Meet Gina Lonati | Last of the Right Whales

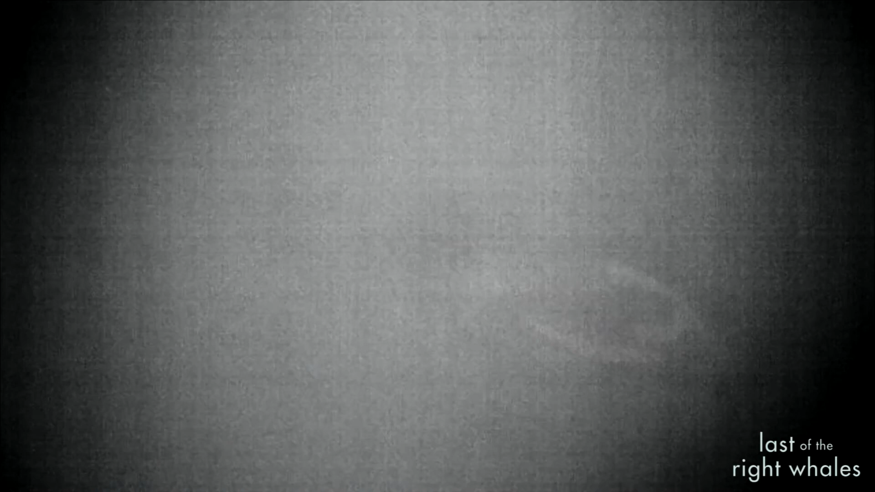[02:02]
So that's really cool to think that we could use drones to diagnose injuries or illnesses in these whales without being able to see it with RGB footage.